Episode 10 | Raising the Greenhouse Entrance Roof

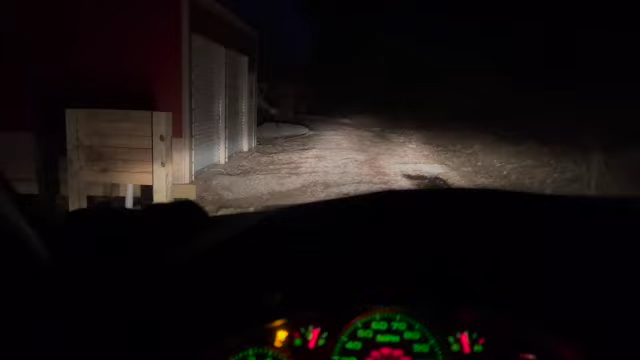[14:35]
See, there's the holes in the driveway. Now, eventually, that's all going to be bricked.